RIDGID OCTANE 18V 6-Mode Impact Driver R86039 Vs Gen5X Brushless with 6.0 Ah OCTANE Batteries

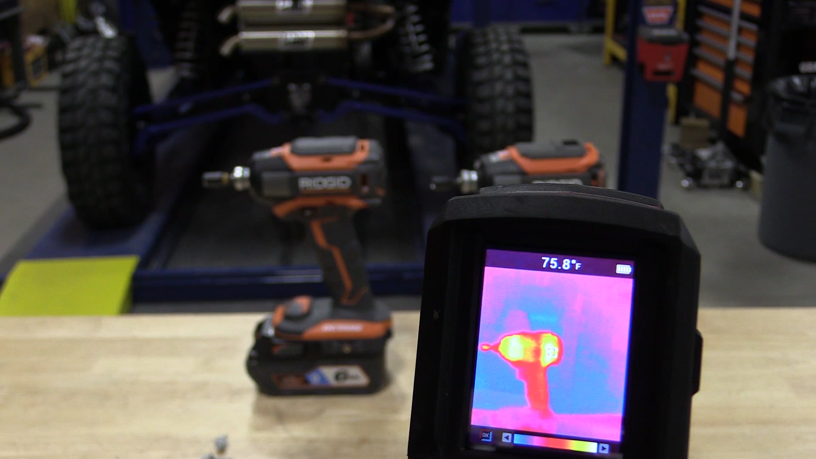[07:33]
The front portion got up to 97. So that interests me a little bit because it makes me wonder what TTI has inside this rigid that might be similar to the Gen 3 Milwaukee's because they do the same thing. Exactly. I don't know that it's definitely not as hot as what we've seen some of the smaller Gen 5 Milwaukee's get, but that gives us a reason to say, okay,
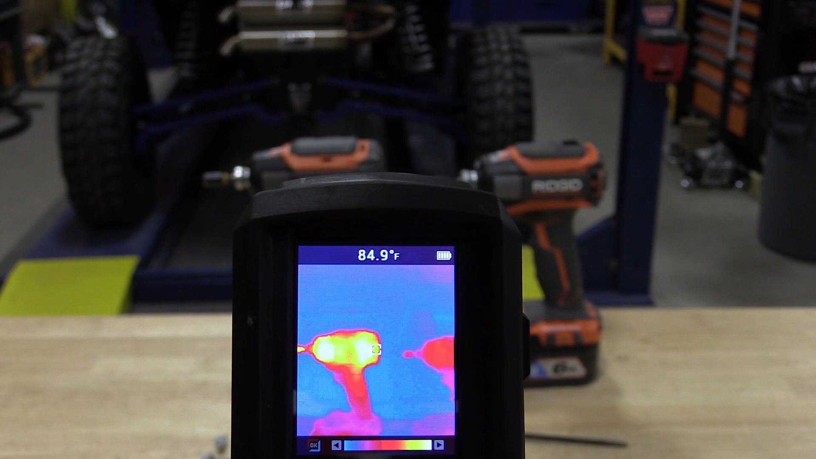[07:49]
On screen: spot 84.9°F
that's why there's more cooling fins in the back compared to the Gen 5X. Although the fronts between the Gen 5X and the octane look very similar. Is it a big deal?